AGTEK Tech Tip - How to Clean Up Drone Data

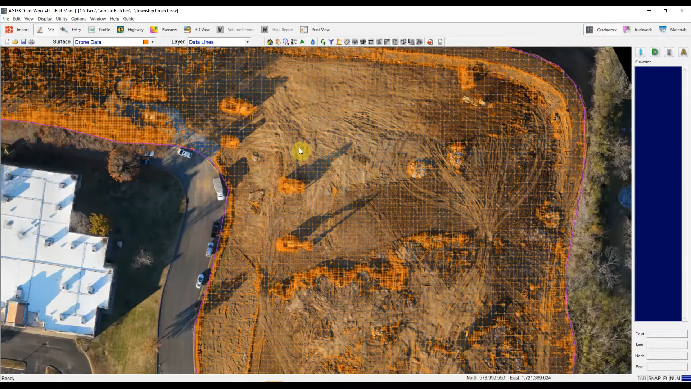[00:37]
you can see that when we bring in a point cloud LAS file, we do that intelligently. So you have in areas where there's less grade change, points face further apart, and in areas where there's big grade changes, like on a piece of equipment that's,
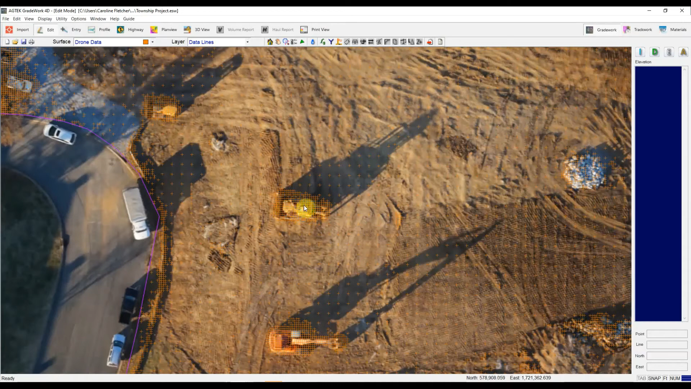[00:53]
you know, vertically upright, we're clustering points tighter together. So there's some cleanup that needs to happen so that you truly capture the dirt volume that you intend to without these equipment piles and, or equipment and material piles, I should say.
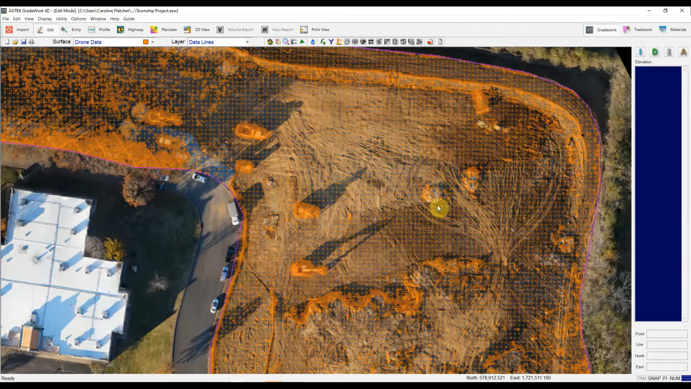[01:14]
So let's just take a look in 3D view so you can see exactly what I'm talking about.
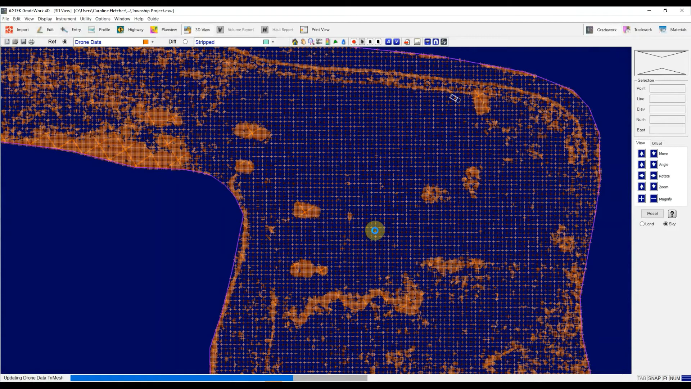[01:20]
So if I scroll over to an area like this on the job site, I'll turn that overlay off. Here we can see, here's that equipment we were just looking at. God, I think there was an excavator, some sort of dump truck, some other equipment, another truck over here. So if I ran a volume report right now, all of that would be included, and my volume really would be incorrect. Which isn't maybe a huge deal for one piece of equipment,
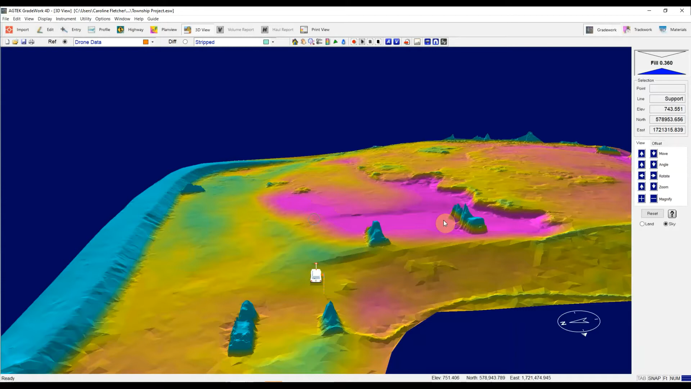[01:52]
but multiply that by the 10 pieces that you have on site, and that starts to add up quite a bit. So let me show you how you clean that up. Hop back into edit mode. Really easy. We just window select around that data. So all I'm going to do is just select right around each piece and hit delete on my keyboard.
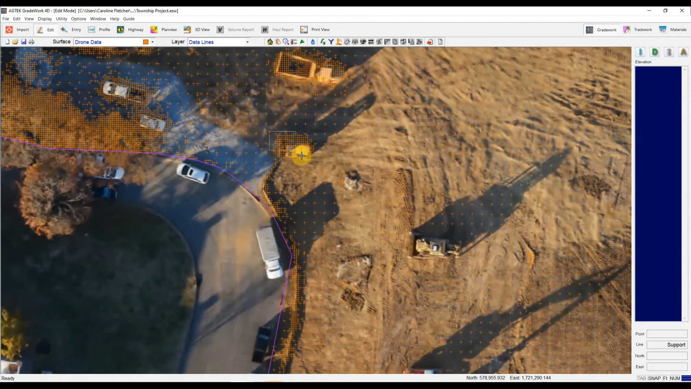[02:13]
So that has AgTech, tells AgTech to then look at the surrounding points and just slope between them, you know, make that a flat piece.
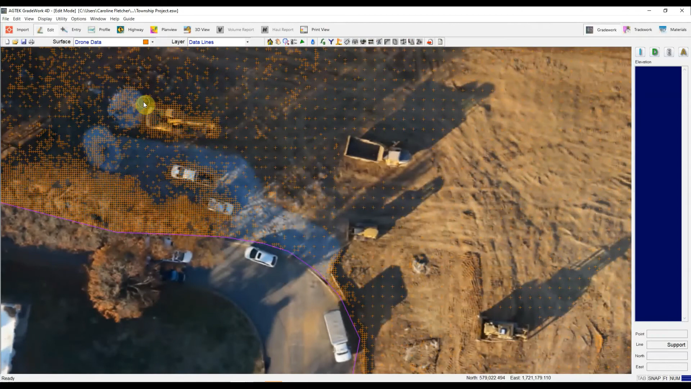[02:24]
So I'm just going to clean up a couple of these, we don't need to do the whole job site. We'll hop back into 3D view, and we'll go to the same area we were just looking at.
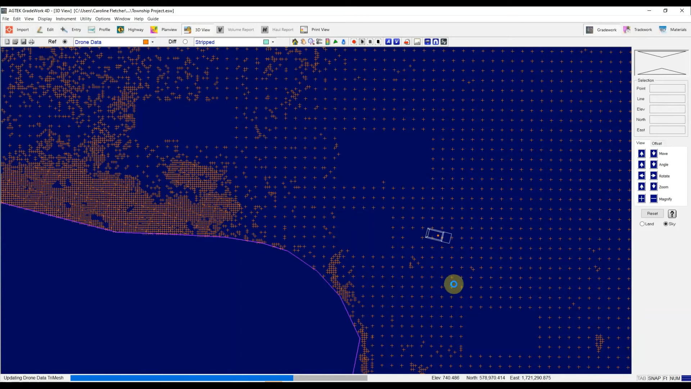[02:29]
There it is. We can start to see how that surface is much more true to the actual dirt level.
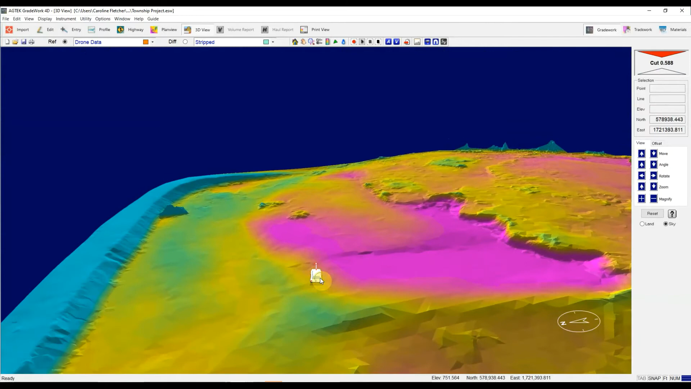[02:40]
Now I can drive around the site just like you're used to controlling AgTech, or I can hold down control and click.
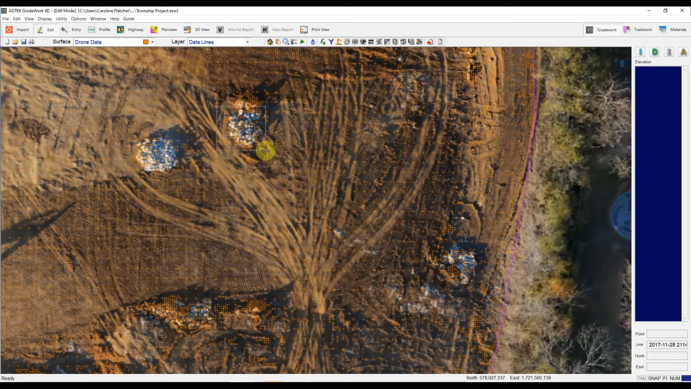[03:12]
Maybe I don't want these rock piles to display. Get a few more points there.